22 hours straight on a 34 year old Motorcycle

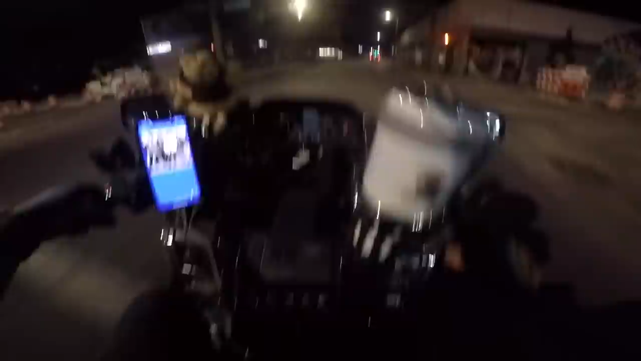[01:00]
Not sure why that's happening, but let's hit the road and see if it decides to do it later.
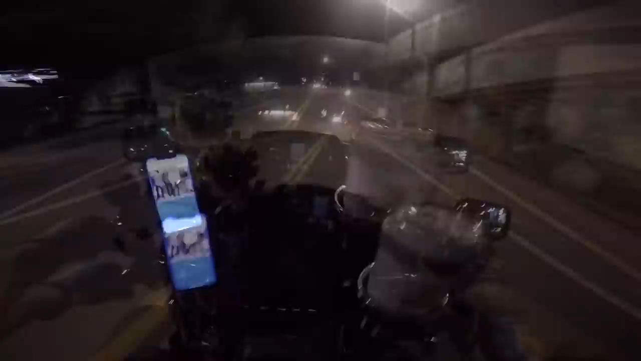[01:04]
Leaving underneath the purple lights of Ybor City and Seminole Heights for parts unknown. Oh, blaze of glory? Taking me out of Tampa? Baby, I'll take it. Going up the ramp, hitting ramming speed. It feels like I'm taking off, baby.
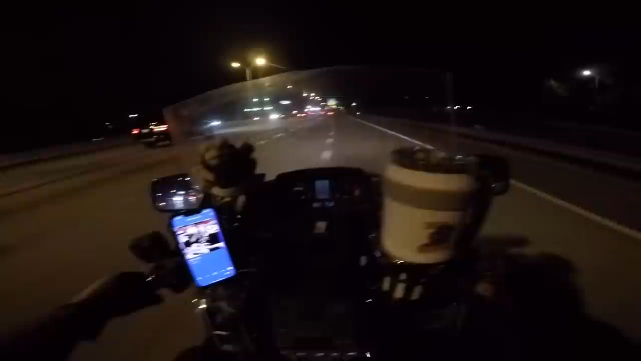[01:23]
Blaze of glory! Let's do it! Oh my God, nothing feels better than hitting the road knowing that you're going right past that last exit and not looking back. Exit 53, Bears, see you later, Tampa. This is the last stop on the line. We blowing right past it, rolling past Bears like thunder. Well, not really like thunder, more like a microwave on defrost.
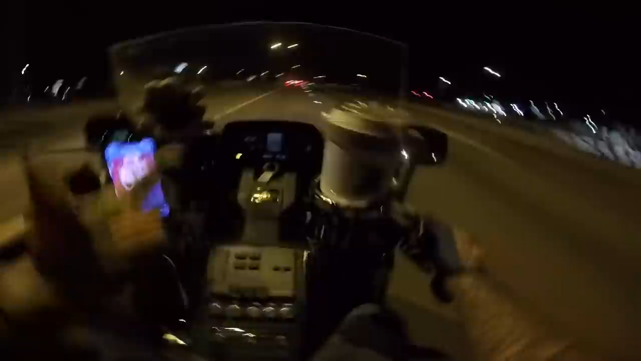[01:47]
But damn it, we're rolling past Bears, okay?
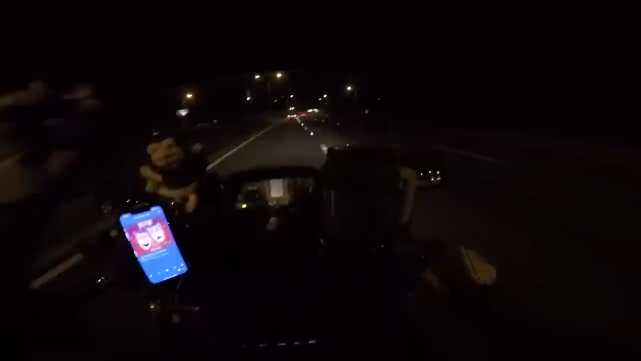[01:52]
We're rolling past it with bells on in search of fame, fortune, glory, and adventure. Florida nights, these Florida nights, it feels so good.
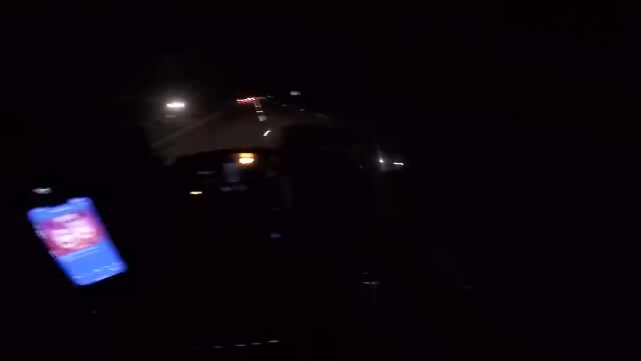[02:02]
There's one fly in the ointment, of course. I'm very sad that Shaylisi isn't with me right now, but she was in a pretty bad motorcycle accident. Being freshly concussed is not exactly conducive to iron butt motorcycle rides. But as for me, the mystery of this dark highway awaits. Right at 97 miles, a little sooner than I want to stop. You know, guy, I like to do right around 100, but more like 120, 130. But there's something a little wrong with the bike.
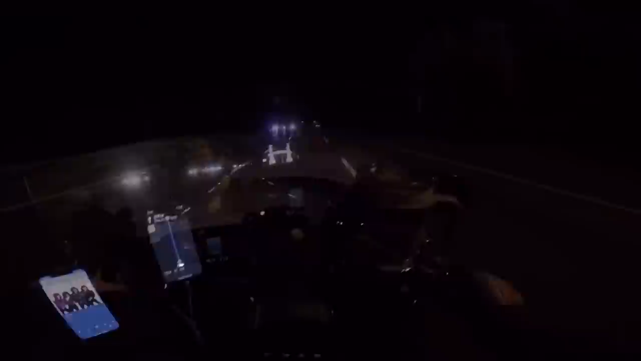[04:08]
Bustin' loose, escape the wang under cover of the night. We're blowing into Georgia 90 mile an hour on a motorcycle that's 34 years old that I paid $1,500 for, and the suspension just gave out.
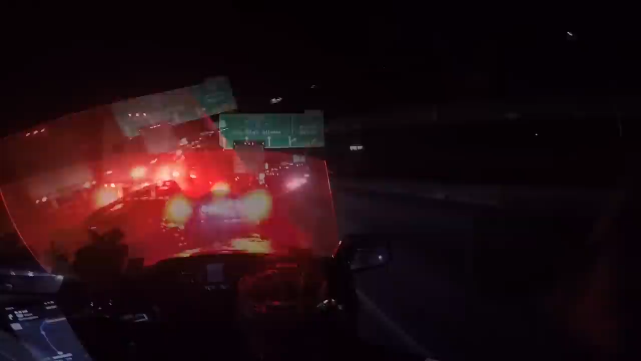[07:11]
That's wild. Man, I don't even think I'm in Atlanta yet. I'm just like close to Atlanta and it's already stopped.
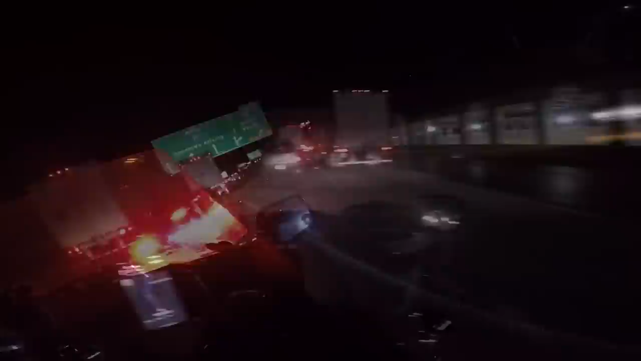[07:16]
Holy mackerel. Atlanta. Not even once. What do the lines on the road even mean? There's like six lines for six lanes, but there's only room for three lanes. What's going on here? Oh, no wonder you can't drive through tonight either. During the day, it's so congested because it's not big enough, and at night, it's congested because they're trying to make it bigger. Okay, now I'm actually in Atlanta. The traffic's a lot better. I guess it is pretty normal at 3 o'clock in the morning. Besides that road work, I still feel good about going through Atlanta.